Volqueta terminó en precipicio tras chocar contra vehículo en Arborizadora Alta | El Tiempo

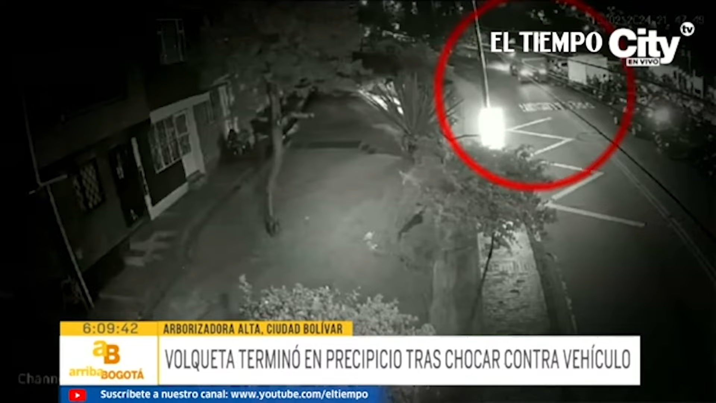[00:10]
e impacta con un vehículo particular que estaba parqueado en la zona del mirador. Segundos después pierde el control y cae al precipicio en donde hay varias viviendas y sus residentes se encontraban descansando.